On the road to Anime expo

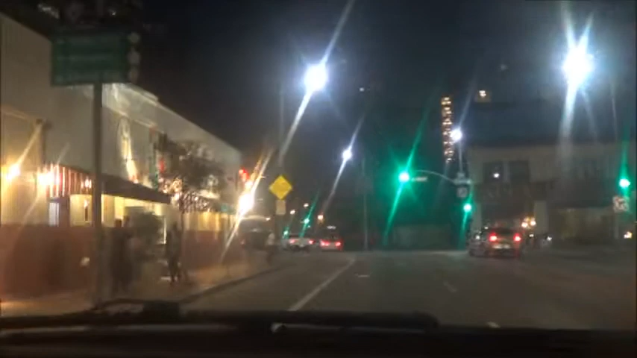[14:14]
yes yes chris that helps yes oh look i thought someone was trying oh yeah
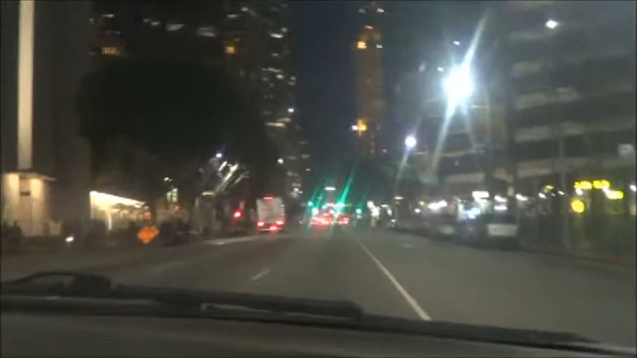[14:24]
cosplayers oh our people are here we're here look probably more cosplayers in that bar they are?